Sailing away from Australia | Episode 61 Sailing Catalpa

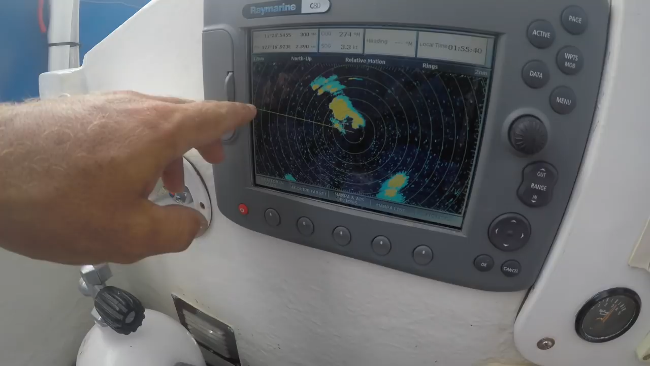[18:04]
Well, you can see our line here, we're running out this way to the west, and it's sort of moving up that way to the northeast, so we're going to head out this way and try and go around it.
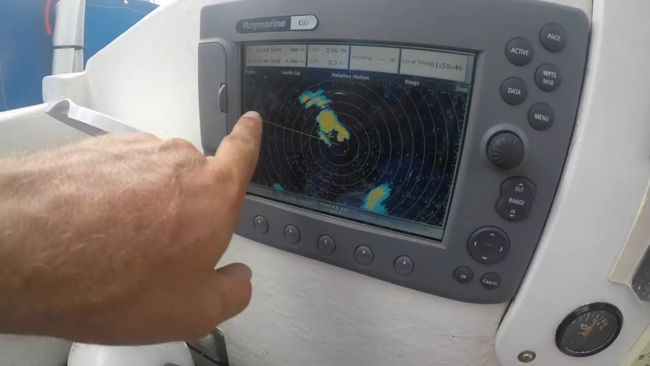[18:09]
Dodge this one down here. Now we've got to get around the sun a bit closer. A bit closer. And where are we?